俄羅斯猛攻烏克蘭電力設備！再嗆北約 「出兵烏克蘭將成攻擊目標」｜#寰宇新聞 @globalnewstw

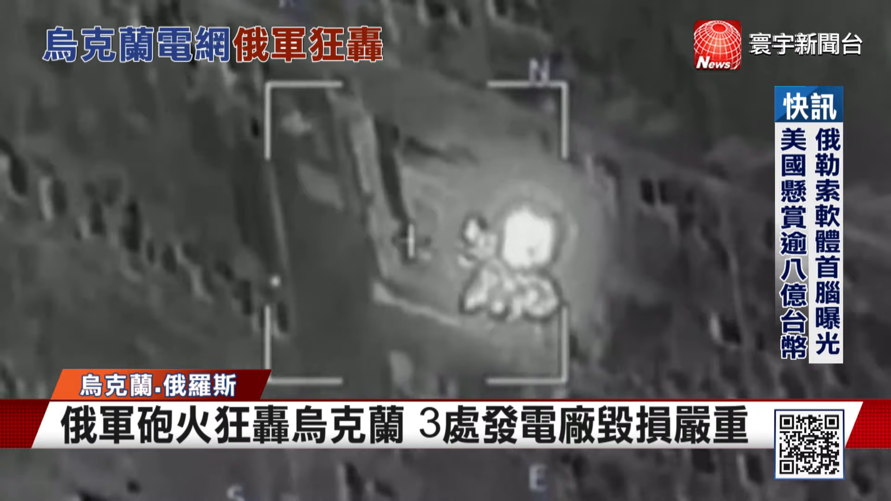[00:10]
多数都遭到拦截，但乌克兰各地基础设施被锁定，